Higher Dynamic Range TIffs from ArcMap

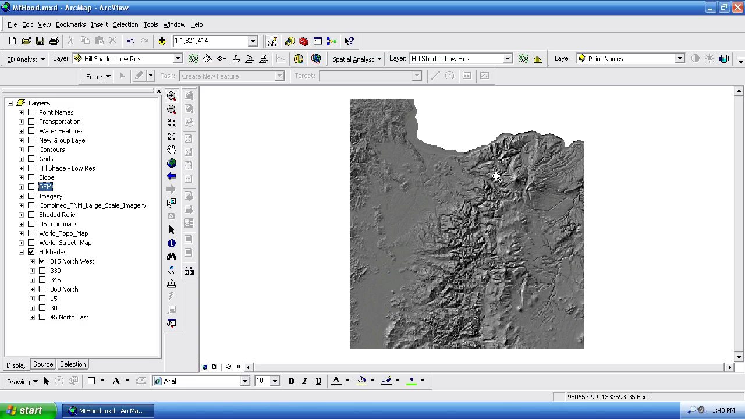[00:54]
I'm going to zoom into Mount Hood here, and you can see one of the problems that I have is that the hillshades kind of emphasize shadows and highlights quite a bit. So I've got compressed shadows here where everything is kind of muddy to dark, and then I've got the sunlit slopes that a lot of times are blown out here. So it's a pretty high contrast hillshade that gets rendered out in ArcMap. And if I were to export this, typically in the past I've just generated my page layout here, and I'm going to move this a little bit to get a better image here.
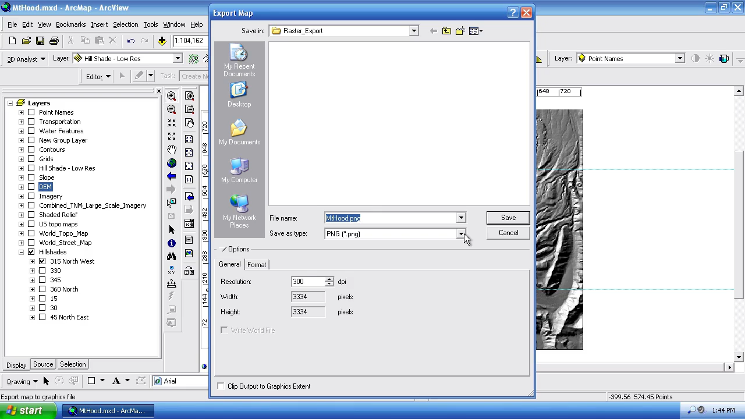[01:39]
And I've gone up to the File menu, Export Map, and then I've just exported this as a raster element, so I would just change it to either a PNG or a TIFF file. I'm going to leave it on PNG at 300 dpi and save that out.
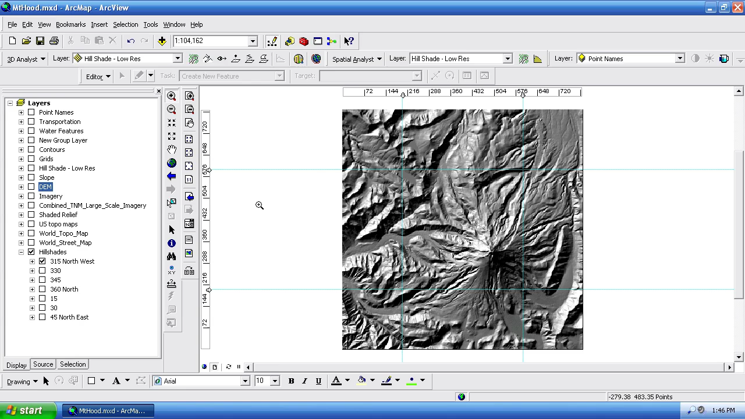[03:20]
And in order to mitigate that, I found that if you just turn on a vector layer on top that covers the entire area, ArcMap will export the entire TIFF file. So I'm just going to turn on, say let's turn on our water features vectors on top of that. So now if I go into my hillshade, and I'm going to work with this 315 degree hillshade,
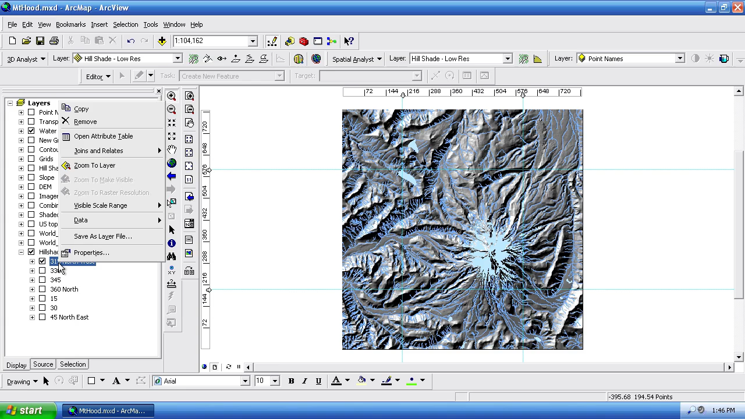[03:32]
right click, go to the data menu, and then export data. This is the way we're going to do it.
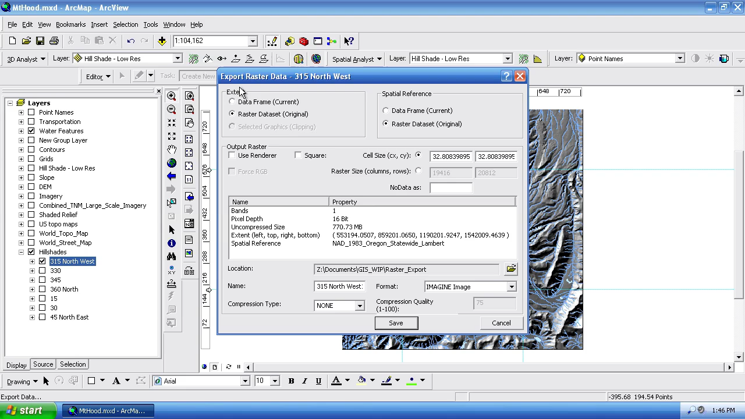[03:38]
So if I go into our extent, I want to change this to the data frame, which currently is going to be our print layout data frame. This is the 800 pixel square image back here. We'll notice that it's going to be a 16 bit file, which gives us a much greater range of very sale values. And if I were to turn on use render, you'll see that that turns down to an 8 bit file. So that would use the render as it was showing here on the screen. So I don't want to do that. I want to export the full 16 bit grayscale range. So I'm going to turn use renderer off. And you can turn on square pixels, but you can see that the 10 meter DEM is 32.8 feet on the side.
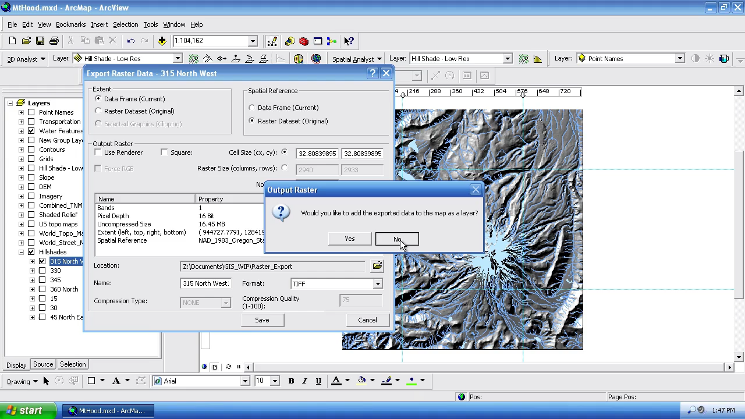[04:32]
I'll just accept this default file name, but I will go ahead and change this to a TIFF file. And go ahead and say save. And it's going to ask me if I want to export it or add it to the map as a new layer. And I don't. I just want to work with this in Photoshop. So I'm going to go ahead and say no. And I'm going to switch back. And we can see that ArcMap has exported a couple of different files here.